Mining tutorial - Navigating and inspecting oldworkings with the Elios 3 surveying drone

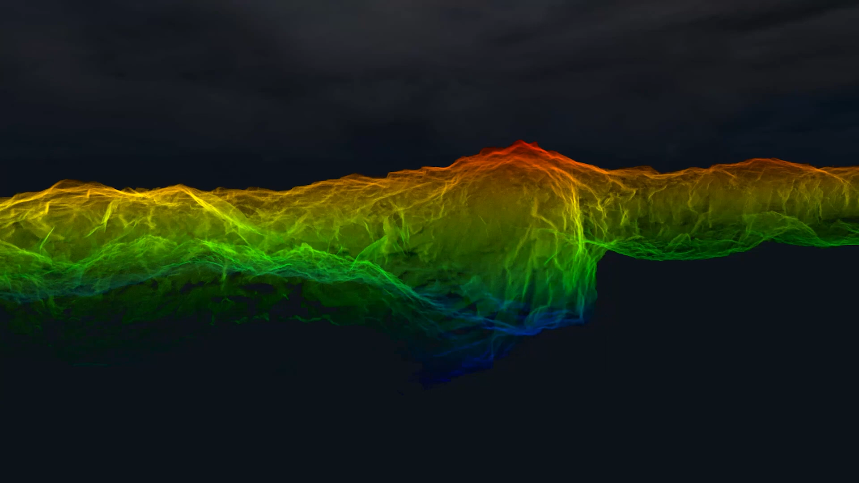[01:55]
so we're going to do periodic scans here, until we kind of have a defined path forward. Once we know for sure, okay, this is how we're going to attack the stove, then we'll wait, drill the holes, blast it, and then once we start to get into blasting it, we'll come back in and see how well we're doing periodically.
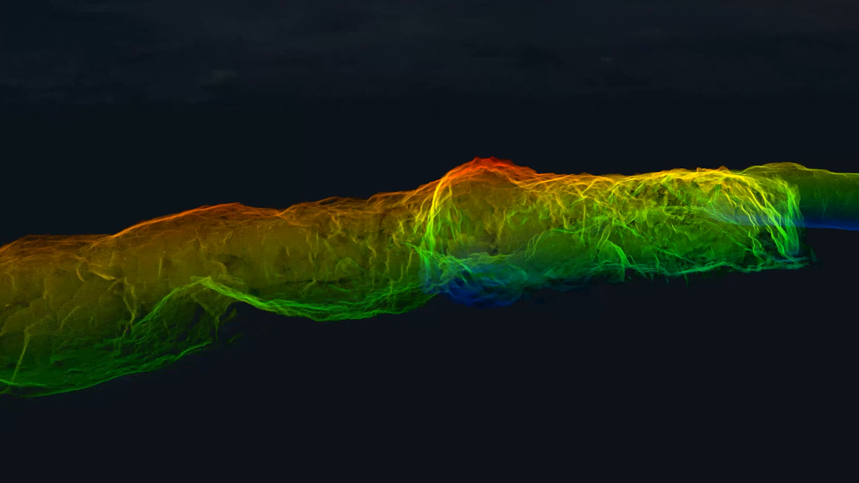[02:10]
So between blast one and two, we'll take scans,
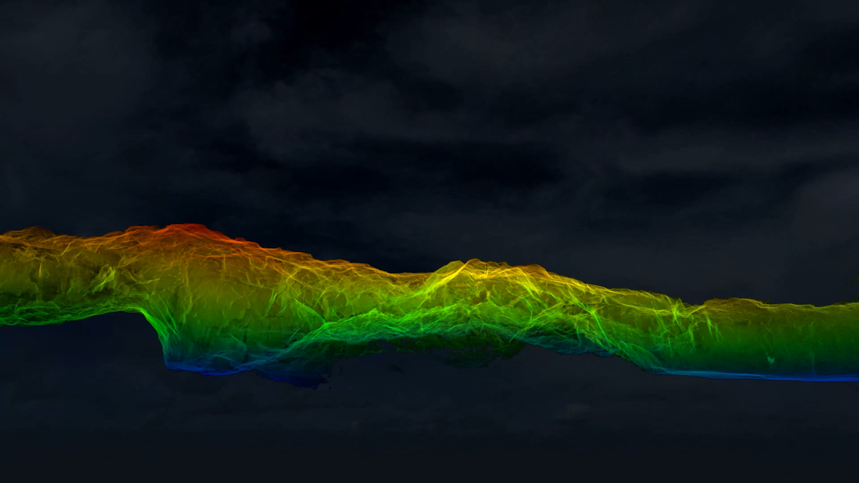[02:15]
see how the stove's progressing, we've got to change something, we can make adjustments.
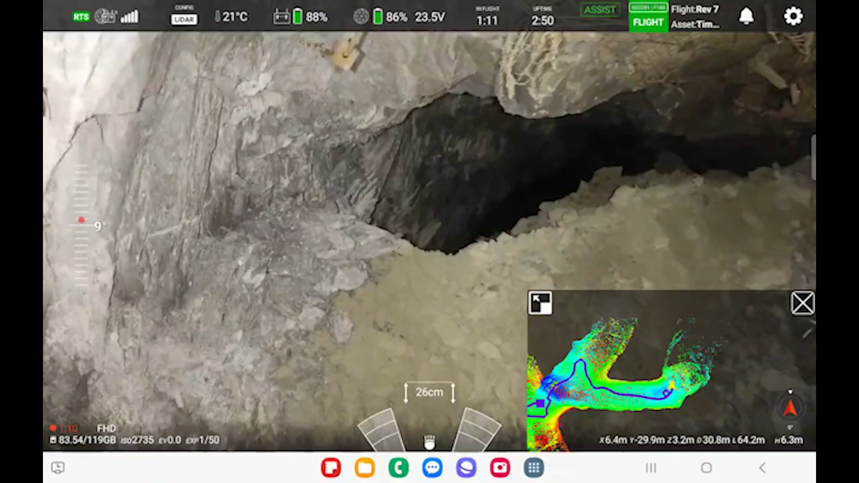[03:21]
Old workings can be extremely dusty and may have old plastic debris lying around. Dust can limit your visibility, but turning off close-up lights and flying as high as possible can help mitigate this.
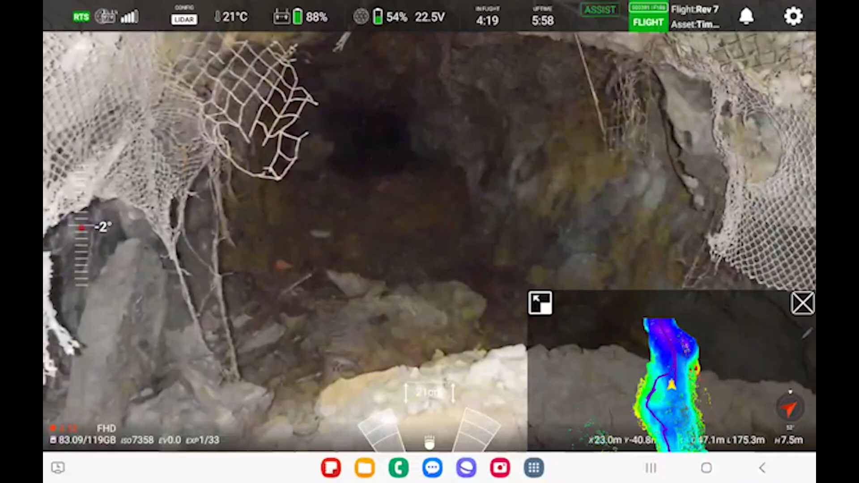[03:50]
The third important risk involves protruding objects, such as rebar or mesh, that has loosened over time. The only way to avoid these is by always flying forward with the camera aimed in the direction of flight. When approaching the ceiling, tilting the camera upward by a few degrees will help you spot potential dangers.
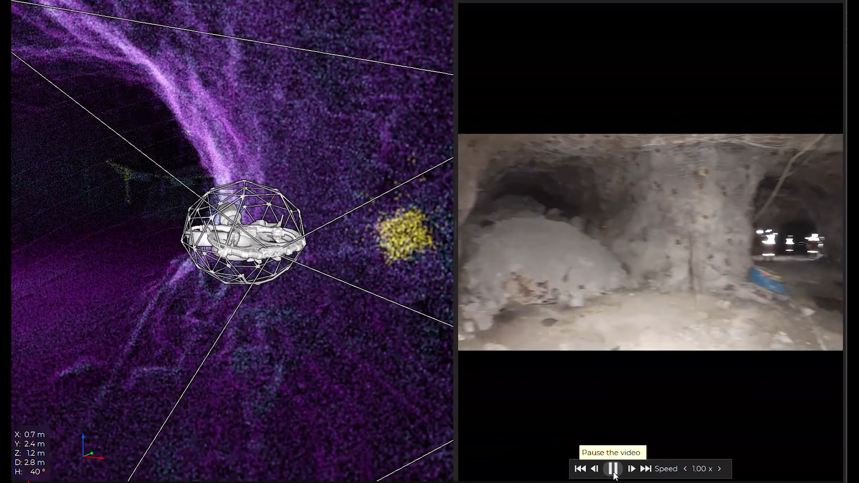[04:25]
the best way would be to use reflective targets to do automatic alignments in Farrow Connect.
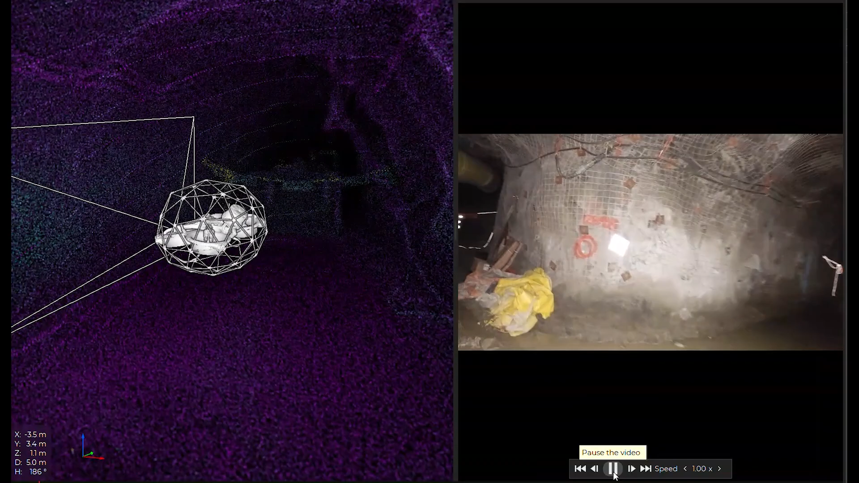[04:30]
For this, we will need a minimum of four large reflective targets that we will scan at the beginning and end of each flight.
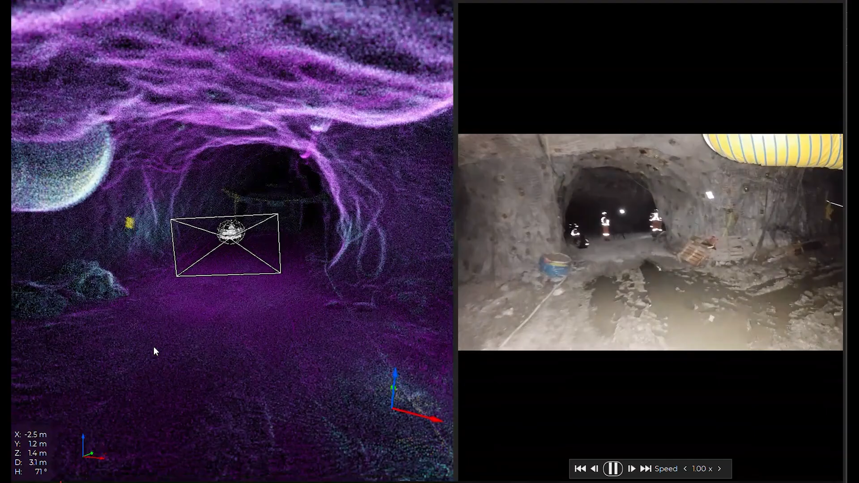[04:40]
The best practice would be to drill the target support into the wall to make sure they are exactly at the same position for each scan.
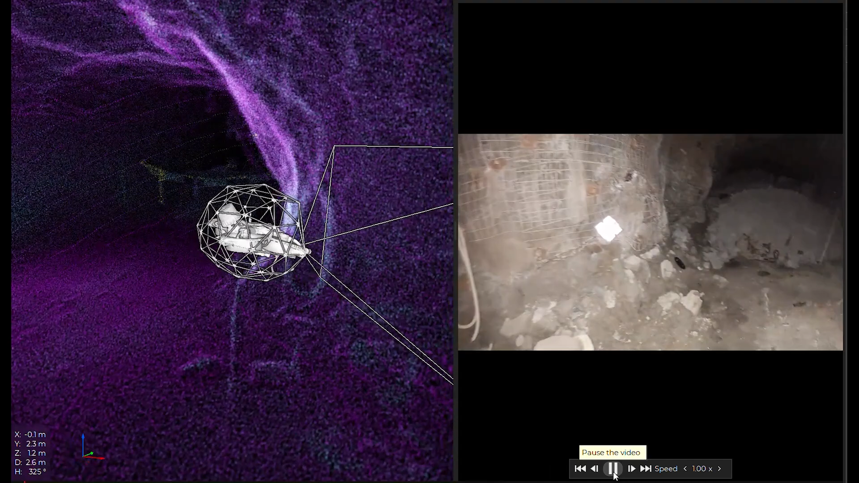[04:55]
After the initial processing, run the alignment workflow if multiple flights have been conducted in the area.
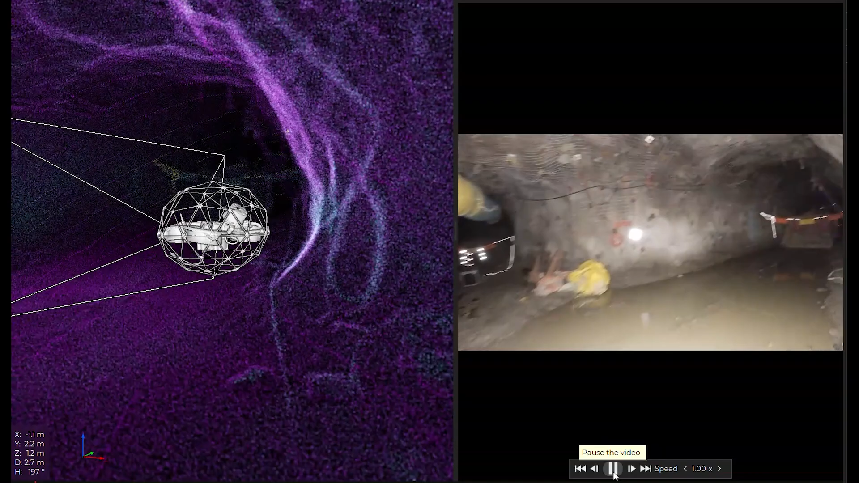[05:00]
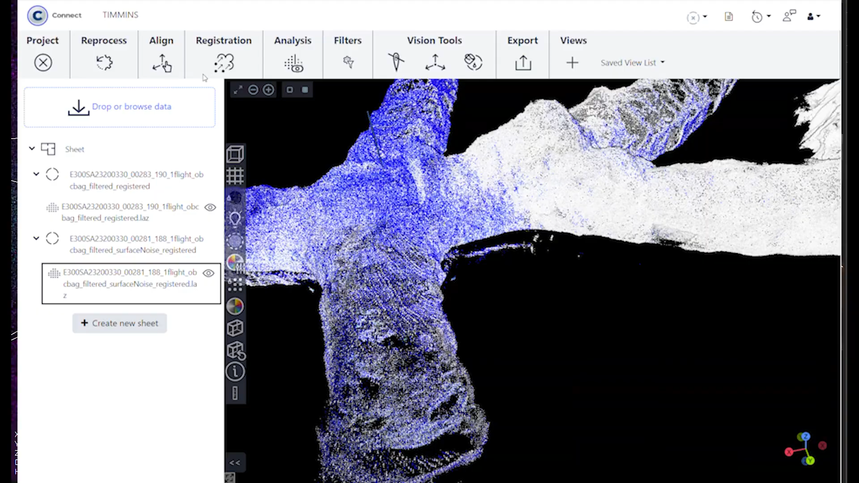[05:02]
Load the bag file, the JSON file and select the tunnel captured environment.
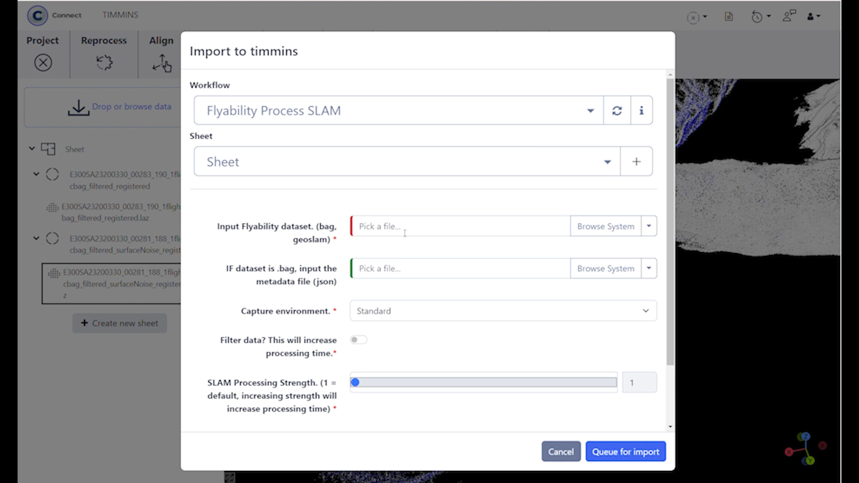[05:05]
If later you want to geo-reference the models,
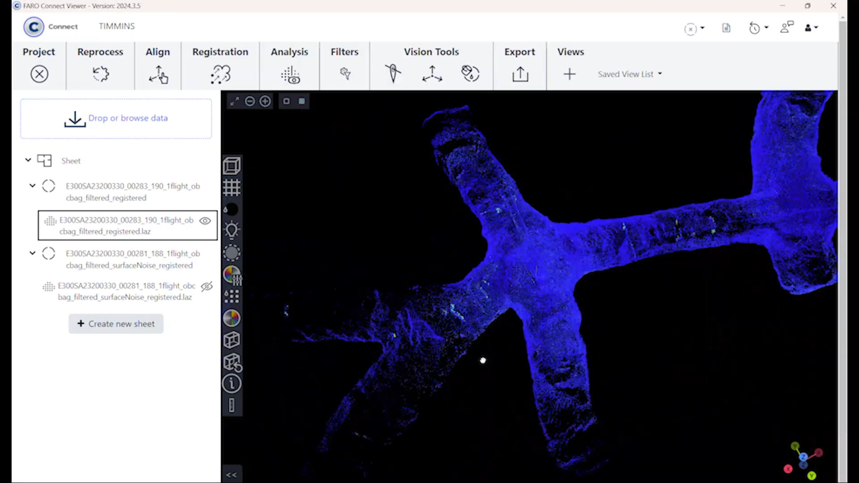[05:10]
you can always get the coordinates of the reflective targets and run the geo-referencing workflow.
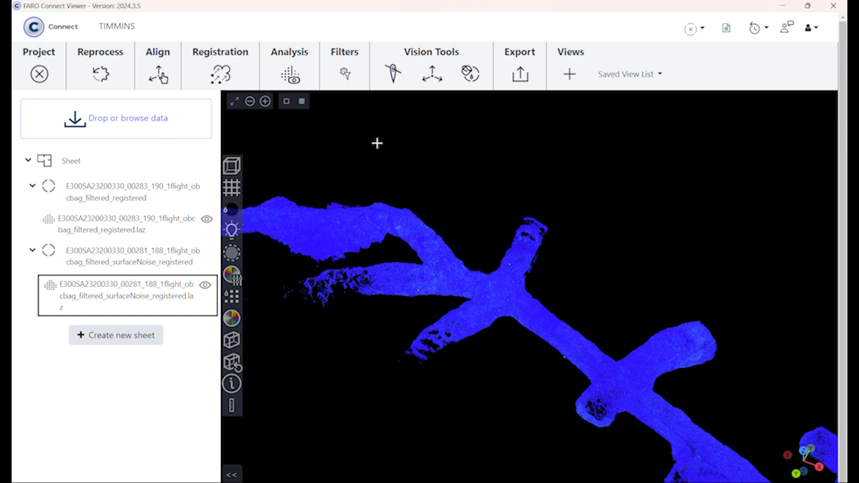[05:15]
To visually compare changes between models, a simple method is to colour the point clouds.